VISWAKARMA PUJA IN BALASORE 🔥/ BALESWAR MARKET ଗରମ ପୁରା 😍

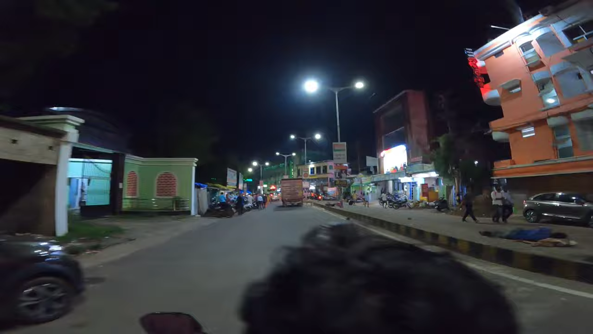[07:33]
पाखापाखी आठ भी जेहतु पूजा सो एठी जी एटी कौन के अच्छे सब देखा टी प्रथम स्वागत वेलकम बालेश्वर रेलवे स्टेशन